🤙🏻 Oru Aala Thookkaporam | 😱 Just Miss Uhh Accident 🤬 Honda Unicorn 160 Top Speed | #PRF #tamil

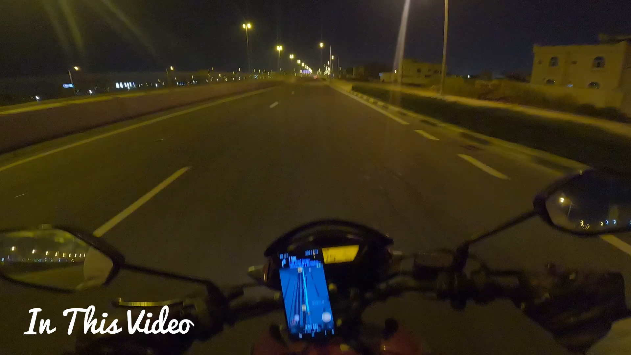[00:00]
திரும்பி பாப்பமா எவ்வளோ போகுது இந்த வண்டின்ட்டு. 90 92.
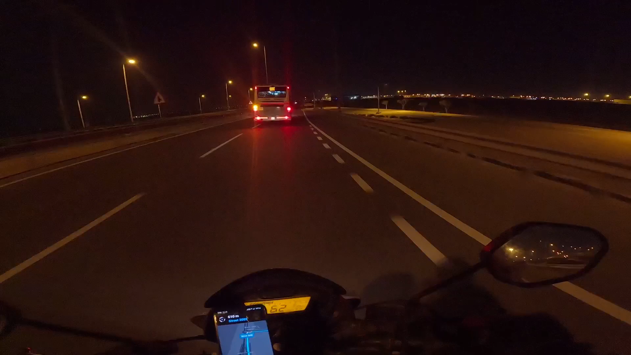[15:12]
ஸோ ஆல்மோஸ்ட் 3 கிலோமீட்டர் தான் ஆல்மோஸ்ட் வந்தாச்சு, காட்டுக்குள்ளே போயிருக்கான் மாப்பிள.